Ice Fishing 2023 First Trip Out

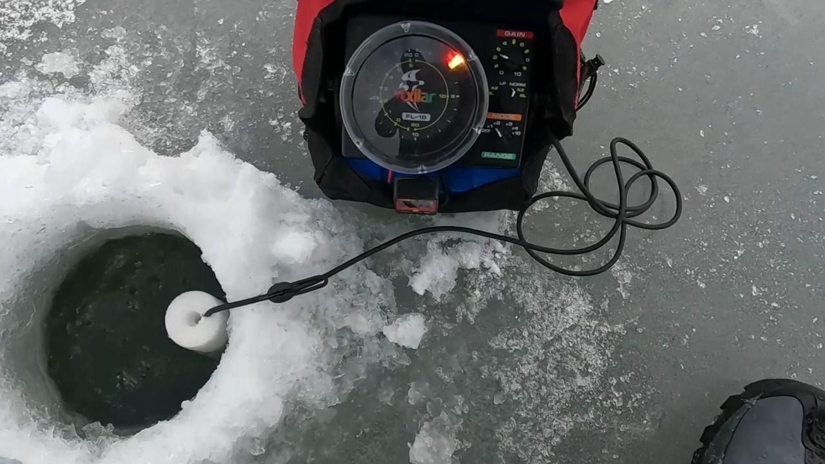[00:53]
these flashers are usually weird on GoPros, but I am picking up some fish right down there, about the 10 to 12 foot mark.